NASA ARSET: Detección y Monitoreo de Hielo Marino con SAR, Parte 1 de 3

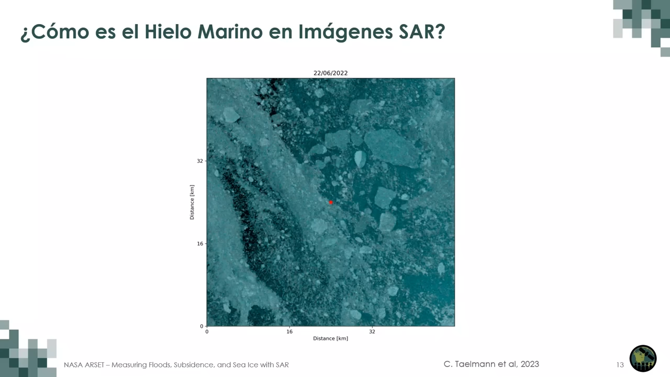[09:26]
Y hacia finales de mayo, la temperatura aumenta tanto que la nieve empieza a derretirse.
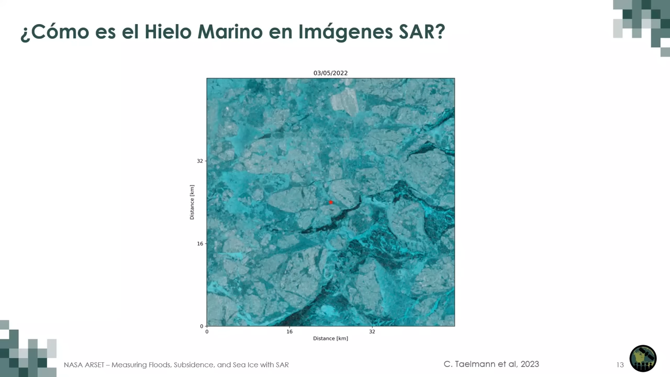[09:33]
Y el hielo empieza a derretirse. Y hay un cambio muy grande en cómo se ve ese hielo marino en las imágenes de radar.
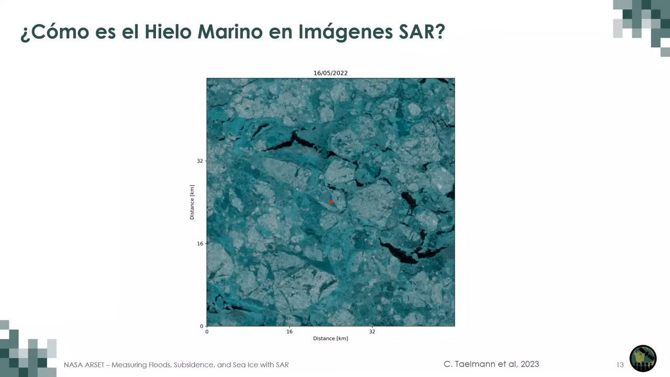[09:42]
En verano, el hielo empieza a romperse y a convertirse en trozos muy pequeños.
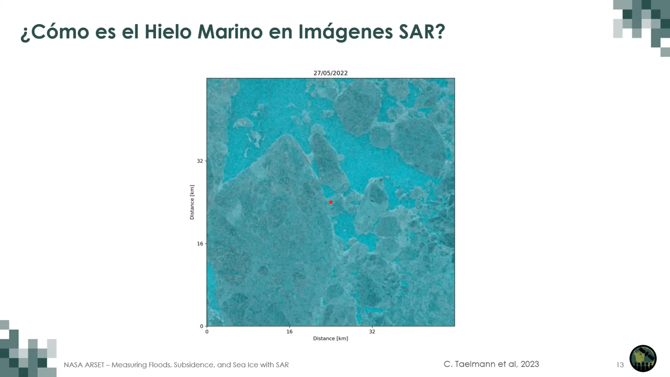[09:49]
Si detenemos la animación y observamos los dos conjuntos de imágenes, tenemos las condiciones de congelación a la izquierda y las condiciones de deshielo a la derecha. Las dos primeras imágenes son de finales de abril y principios de mayo de 2022. Y las dos últimas son de finales de mayo y principios de junio de 2022.
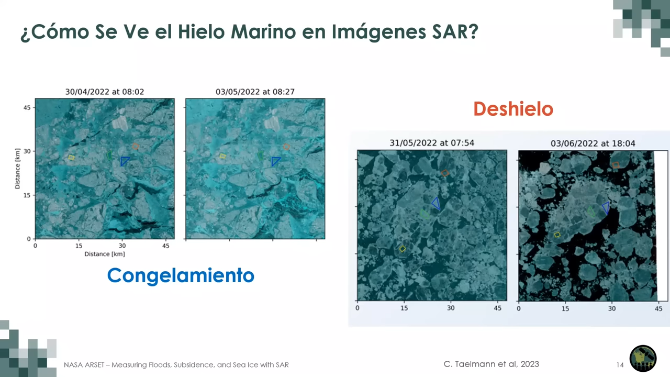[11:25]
pero lo que observamos en las imágenes de radar ha cambiado de forma bastante significativa. Así que, en la próxima hora, más o menos, aprenderán cómo tomamos en cuenta este tipo de cambios.
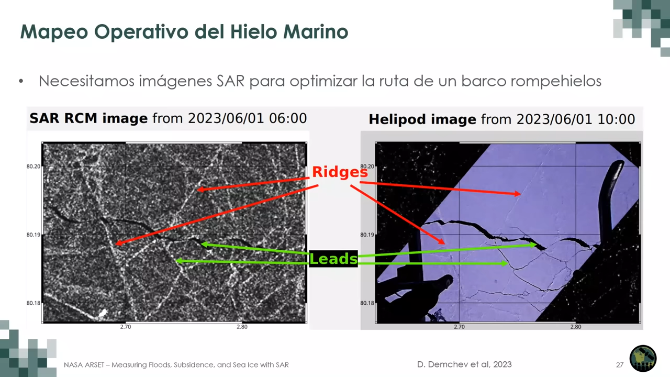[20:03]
Los leads son las aperturas, esas flechas verdes. Y las crestas, o los ridges, son cierres donde el hielo marino se ha desplazado y ha causado obstáculos.
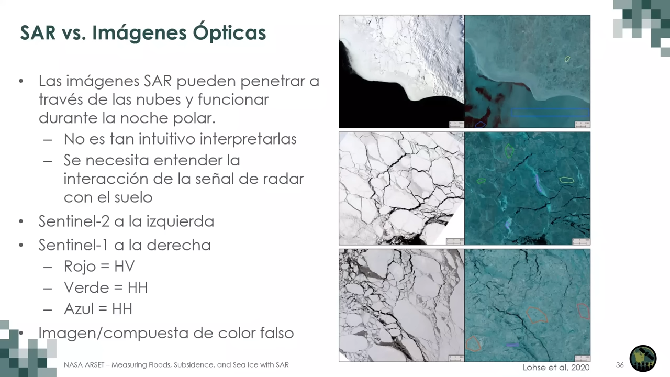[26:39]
Pero en la imagen de radar no es tan fácil, aunque otras cosas son más evidentes, como las crestas, por ejemplo. Veamos algunos ejemplos más.
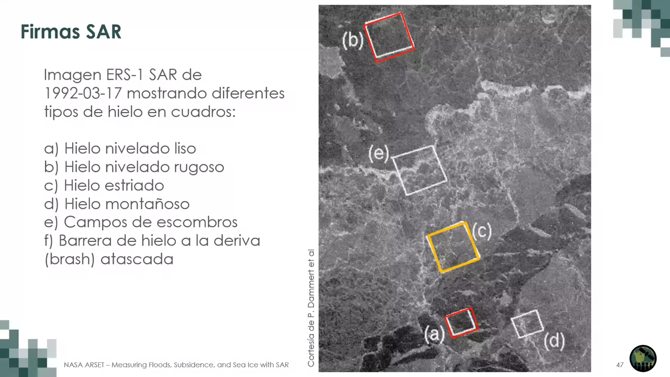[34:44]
Estamos utilizando este tipo de conocimiento para entender cómo se ven los diferentes tipos de hielo en las imágenes de radar. Con el fil entonces debe detectar y monitorear el hielo marino. Y con el tiempo también hemos aprendido cómo cambia la retrodispersión.
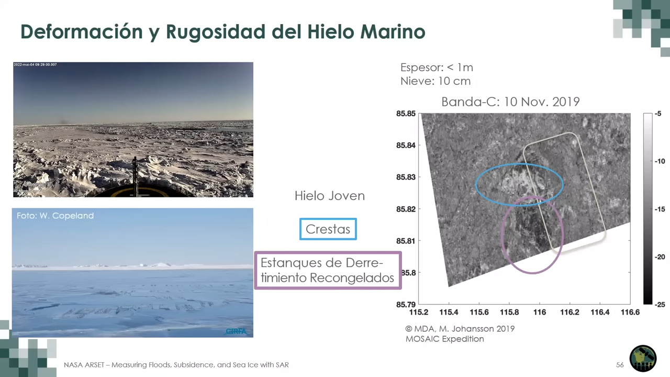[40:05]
La zona muy oscura, la que está dentro del círculo morado son estanques de deshielo recongelados y la superficie ahí es muy lisa. Y por último también tenemos las capas.
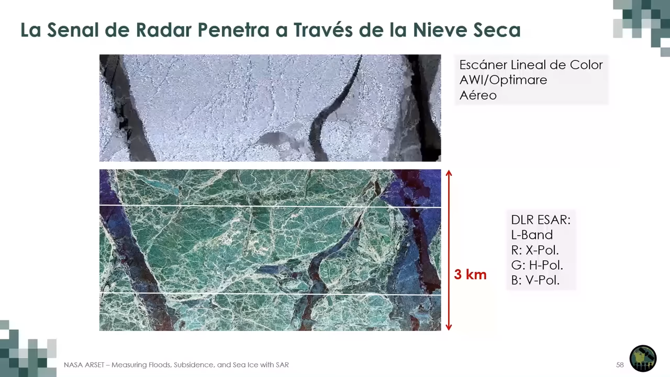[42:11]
Para algunas aplicaciones también se puede utilizar otras bandas como la banda KU que no necesariamente penetra a través de la nieve seca, pero se utiliza para derivar el espesor del hielo, etc. Pero eso es para otra capacitación. Pero la nieve no siempre está seca.
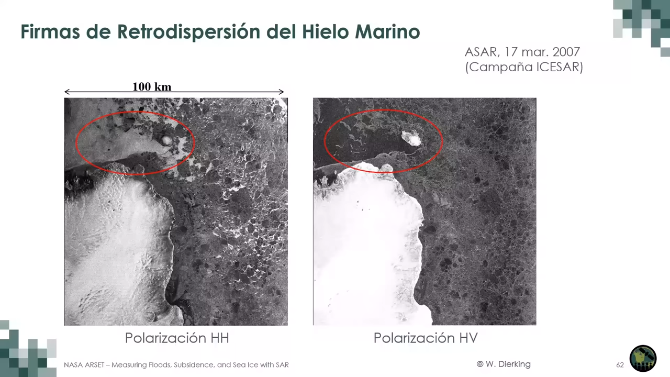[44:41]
El agua aparece oscura y hay una mejor separación entre el hielo multianual y el de primer año y el hielo nivelado y deformado. Además, la sensibilidad al ángulo de incidencia es menor.